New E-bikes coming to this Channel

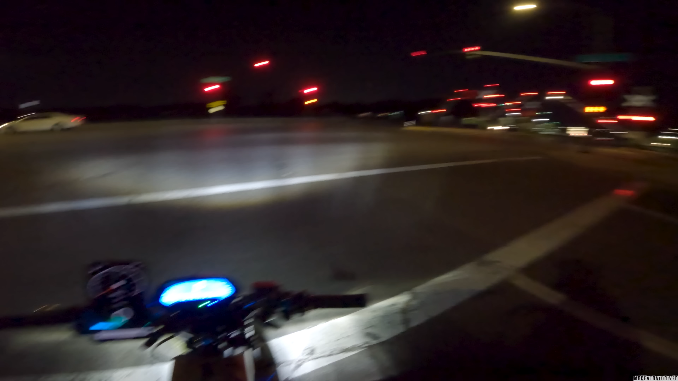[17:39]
made a honda civic you're gonna be sitting there for a while now you know what i'm gonna do i know it's red but no one's gonna be coming this way so i'm out man that's crazy so if i would have made it going that way we would have barely just made it underneath the railroad tracks man that would have sucked but hey we would have made it for sure but anyways we're going this way it's very windy now and uh it is absolutely freezing i can't put my visor down a 70% tint um i just can't see anything and